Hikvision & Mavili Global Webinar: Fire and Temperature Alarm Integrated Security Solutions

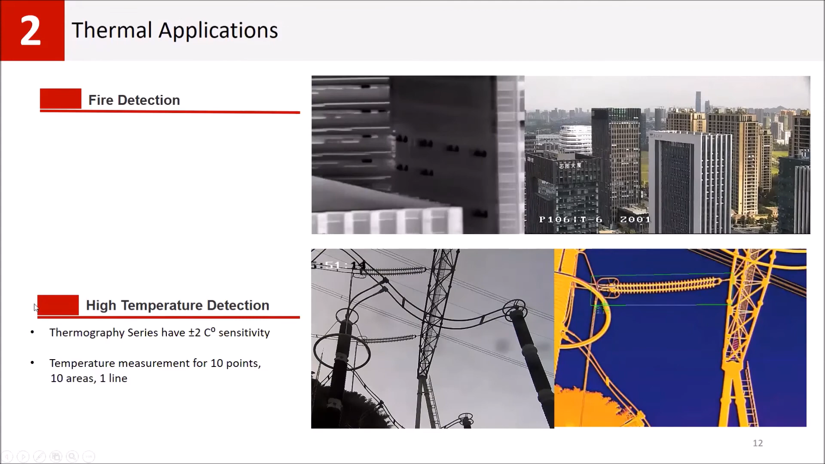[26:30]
So it can detect the fire, while optical cameras cannot easily detect it. This can automatically detect the fires. And another advantage is also high temperature detection. So this is very important, especially the detection of the risk before fire starts. So you can set the fire. So you can set a threshold value to trigger alarm. And it can trigger alarms when the threshold temperature is achieved.
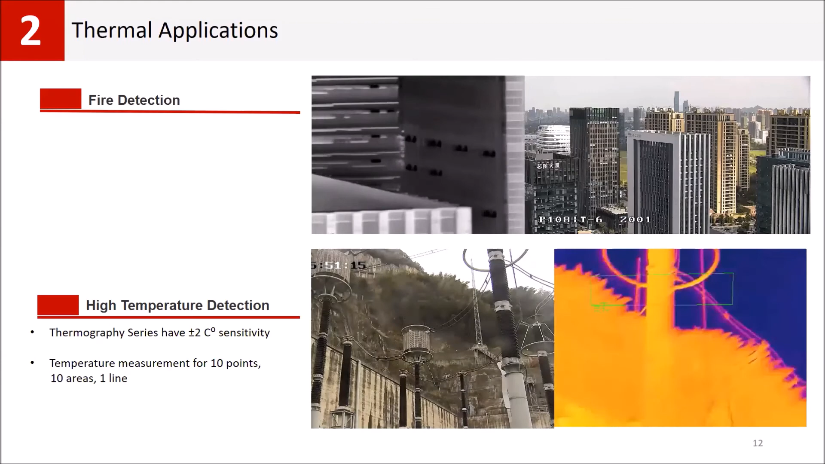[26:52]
And our cameras have minus plus two centigrade degrees sensitivity,
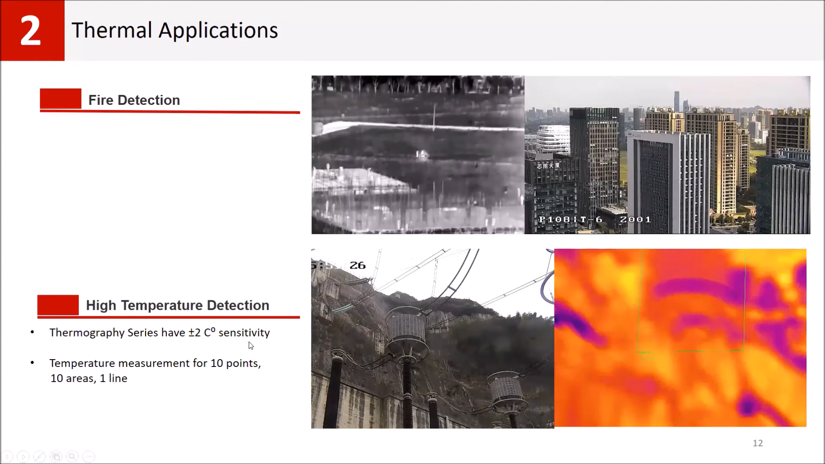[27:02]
which is very good for detection risks, timing. For our B-Spectrum thermal cameras, these have two lenses. One of them is optical and the second one is thermal lens, a thermal sensor.
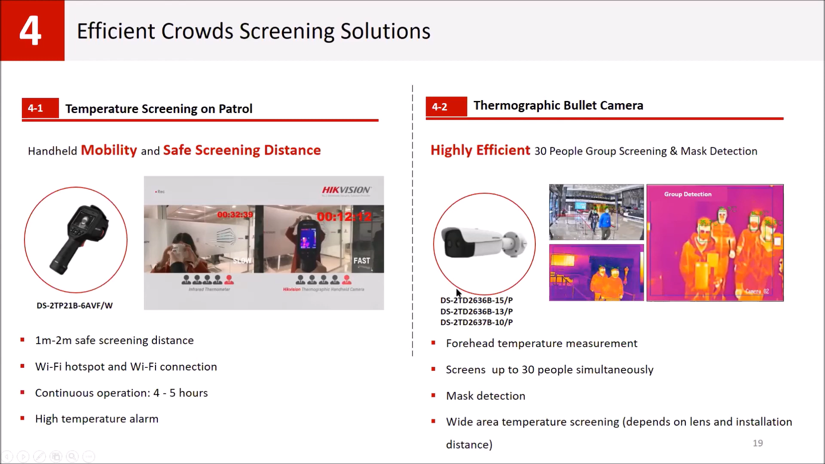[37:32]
This also has embedded mass detection function. So, you don't need to use any other device, server or software for mass detection. For fast deployment solutions, actually some customers prefer to use more portable solutions.